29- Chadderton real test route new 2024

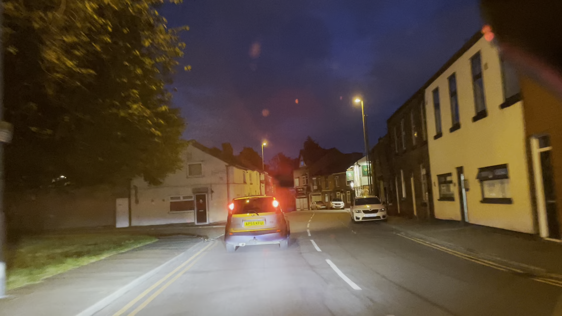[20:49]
See, you need to go nice and easy. As soon as you are coming in this bend, keep your car closer to these two yellow lines. Otherwise, you will enter in a right-hand lane. So don't forget to keep your car far left-hand lane closer to these yellow lines and then going straight ahead. But I hope you understand. Otherwise, you can rewind the video and watch.
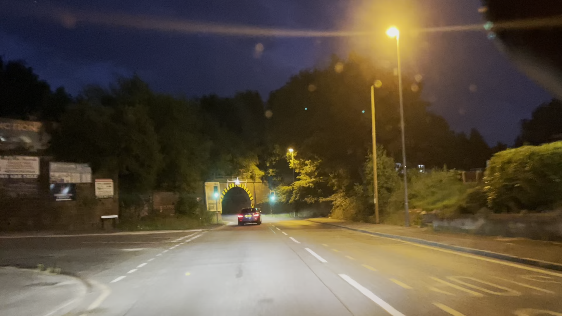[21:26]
So we are back in this tunnel. So go nice and easy in the middle of this tunnel. And now you keep your car left-hand lane. We are back on Broad Gate and going towards the Test Centre. It is very important to understand how you are going into the Test Centre when you are coming from this side. Because there is no entry.